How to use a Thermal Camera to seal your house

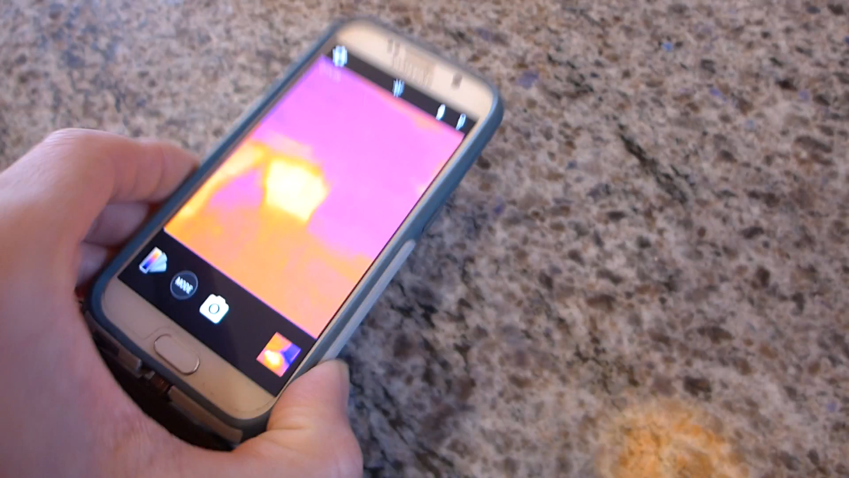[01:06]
What I did is I just started taking my new camera with
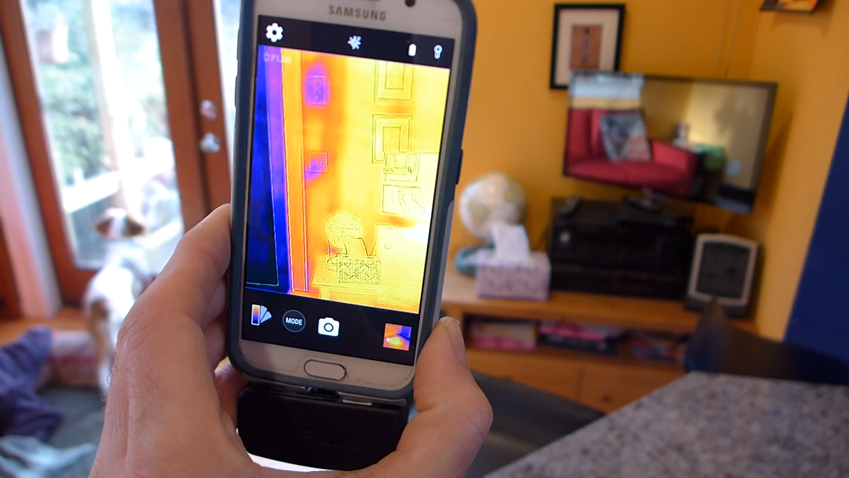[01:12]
a thermal imager and shining it around the house looking for cold spots. You can see there the French doors there compared to the dog. Very hot.
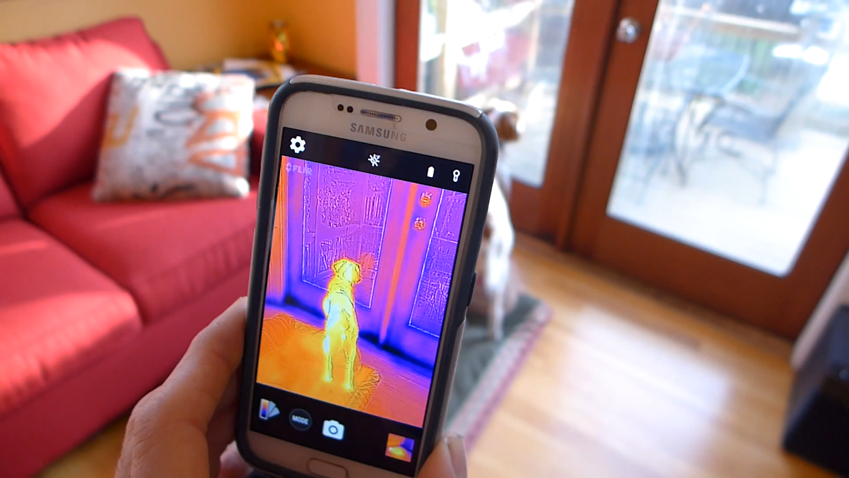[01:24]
It picks up contrast. So we're going to go around the house and show you how I've able to fix some of the cold spots.
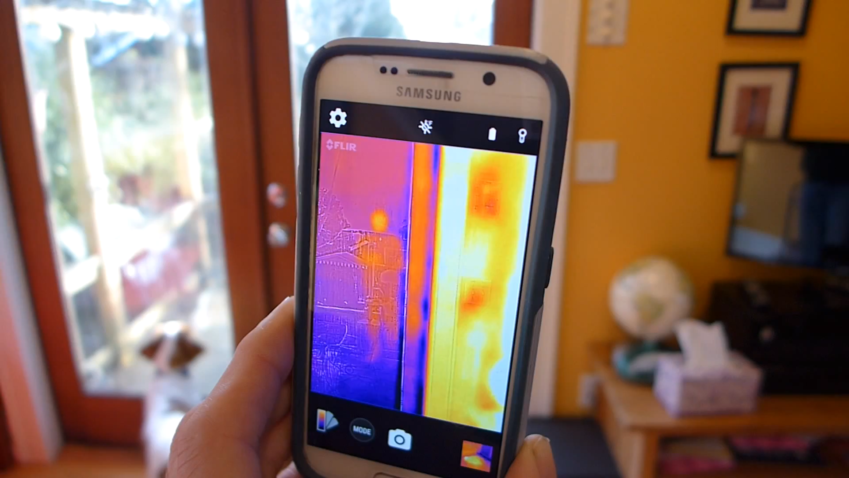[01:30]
Okay. Hang on.
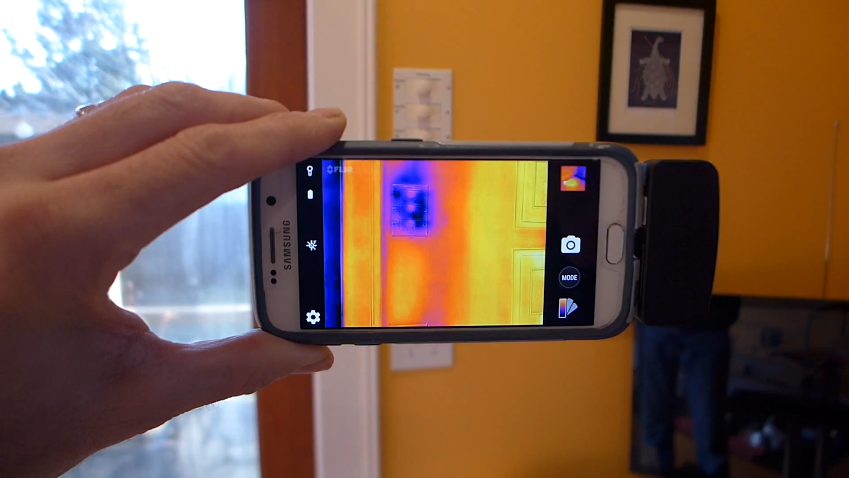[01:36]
One of the first things I did is I went to all the outlets. You can see we've got a little bit of an east wind today and the
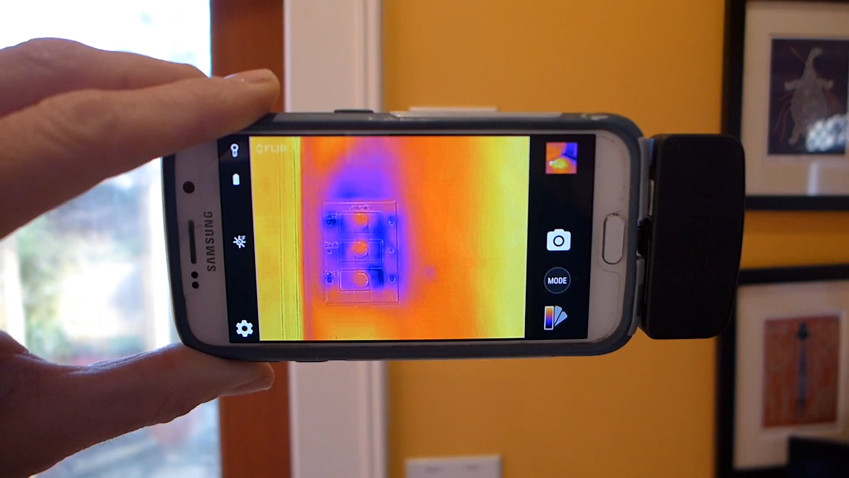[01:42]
stereo controls there for the speakers are letting in a lot of cold air. So what I did on this particular outlet or switch
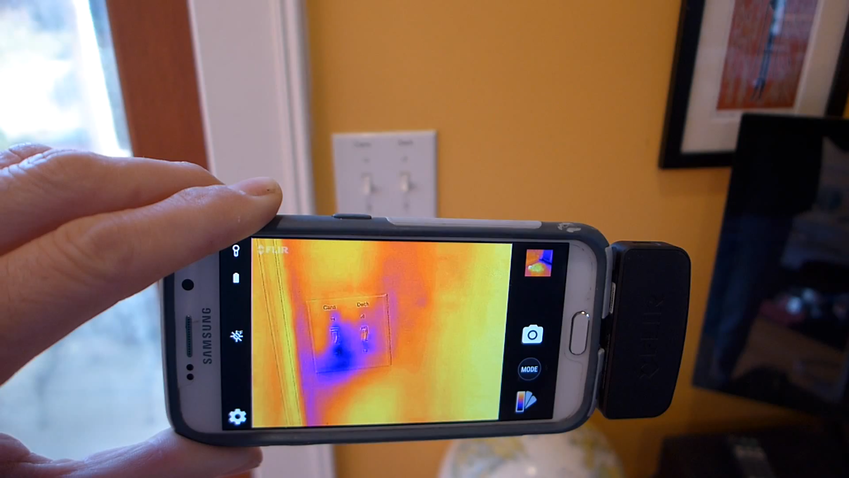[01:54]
box here is I pulled off the trim and I drilled a little hole in the
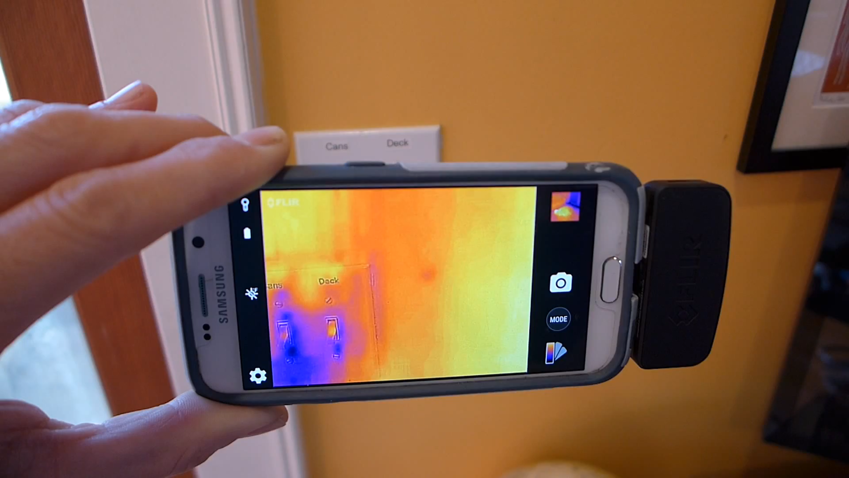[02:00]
back of the box and I filled the wall cavity with the foam. You can see on the top there it's no longer blue but I didn't do the bottom part. So that's one thing. It already made a big difference.
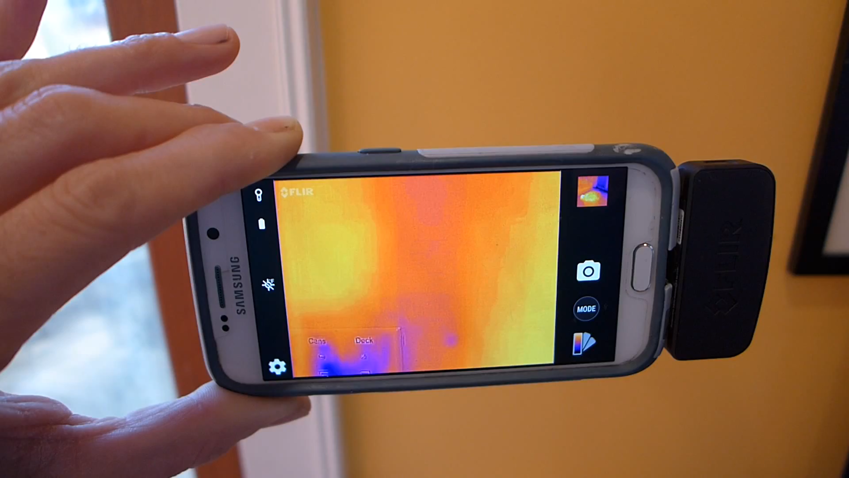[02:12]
Usually before the whole top of that switch box was completely blue. Let's go in the basement and I'll show you something else.
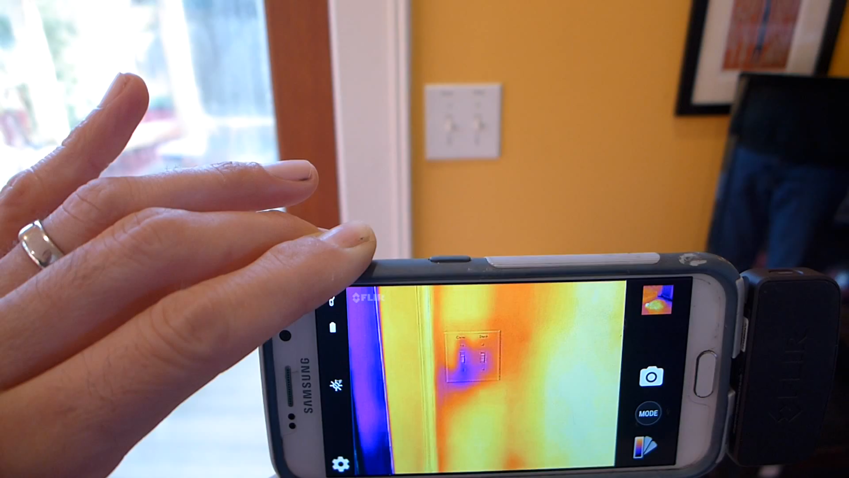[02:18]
Alright. So now we're in the basement of the house and in
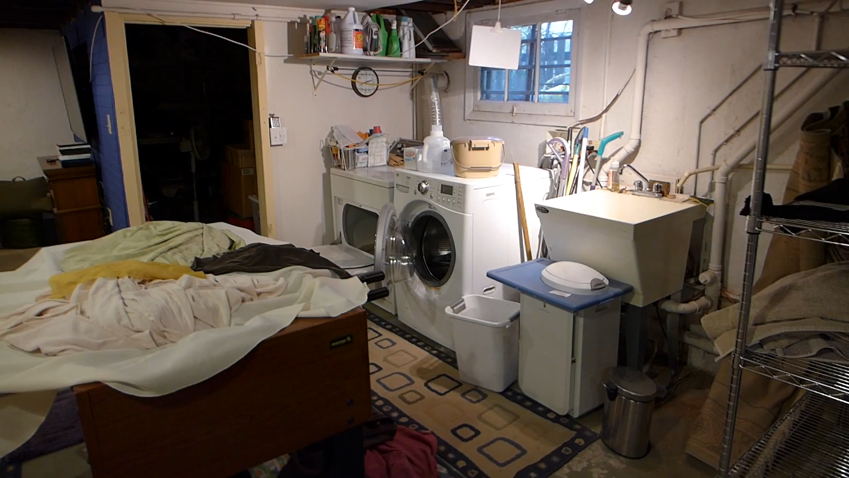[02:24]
particular we're looking over here at the washer and the dryer and this morning
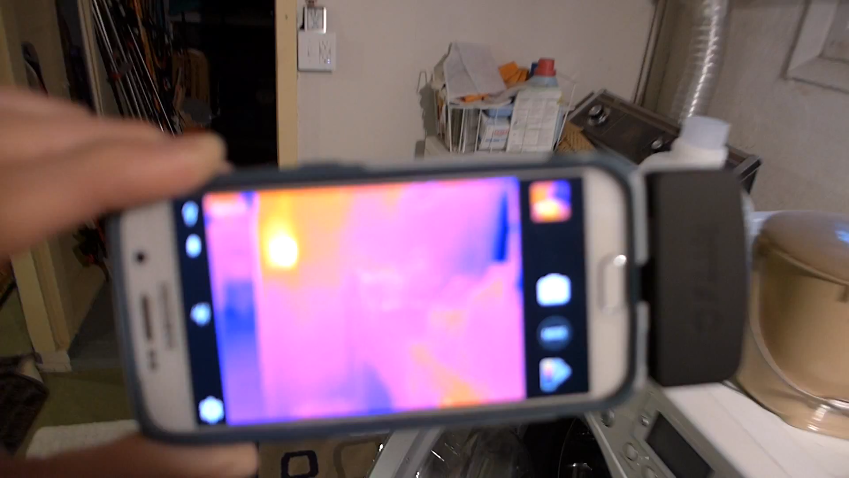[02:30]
I opened the dryer here and I noticed how cold the readings were.
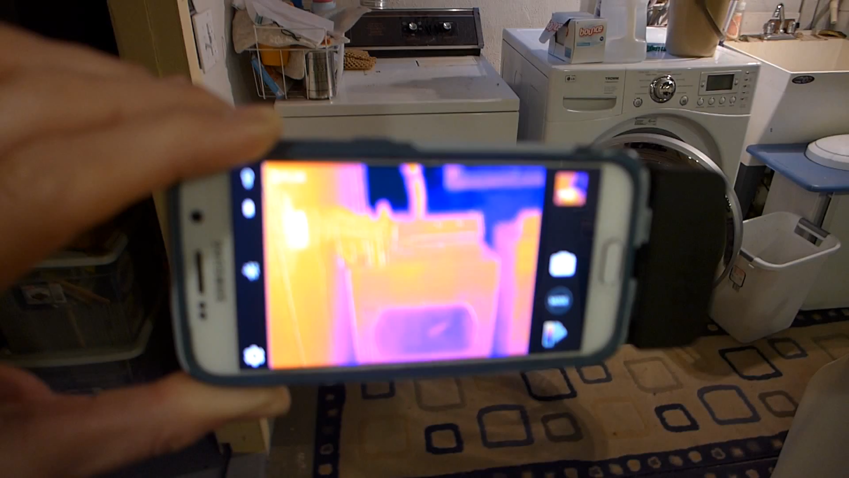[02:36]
I don't know if you can see that or not in the open dryer. I thought well that's funny.
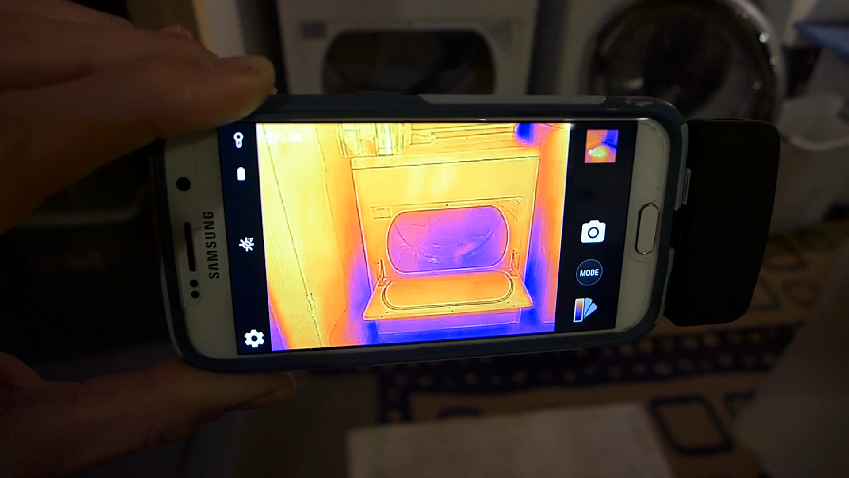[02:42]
So what I do traced it you can see up the wall to
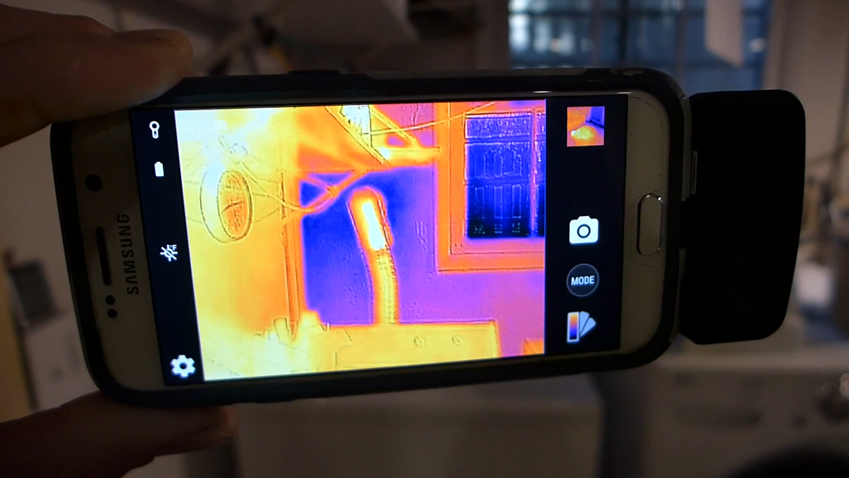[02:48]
the vent and let's go outside and I'll show you what I found.
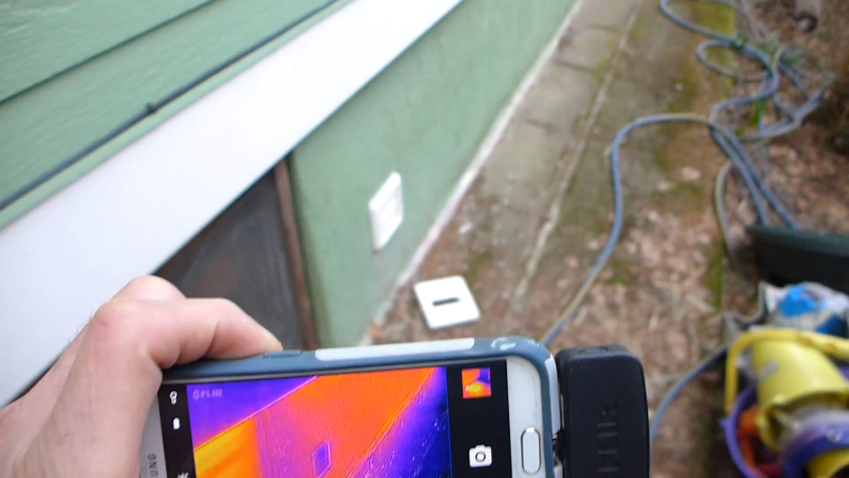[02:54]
Okay so now we're outside the house with the thermal camera and I'm looking at the dryer vent here and what